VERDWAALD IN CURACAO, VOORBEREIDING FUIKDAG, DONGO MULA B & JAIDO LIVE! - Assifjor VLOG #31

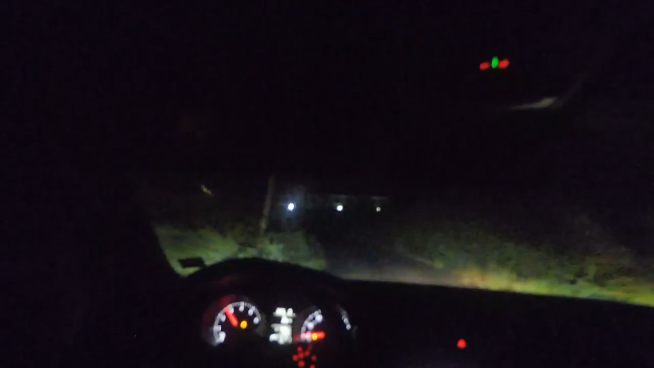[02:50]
Ik dacht bijna, je moet gewoon rechtdoor gaan. Kijk, ik zou die bosjes erin gaan.